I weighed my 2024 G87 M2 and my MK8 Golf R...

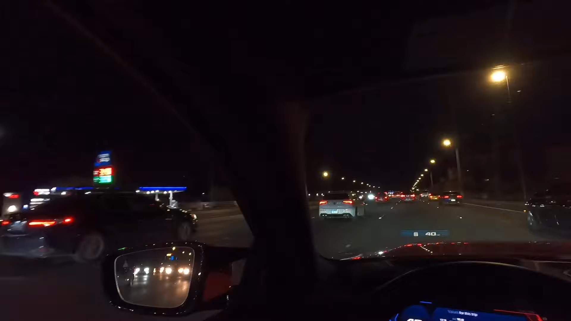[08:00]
Yeah let's let's hear it. That's funny. Oh yeah I think we gotta turn left up here.
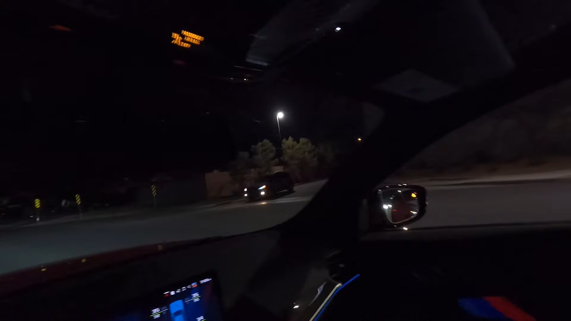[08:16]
It takes off fast though. It looks really cool it takes off really quick.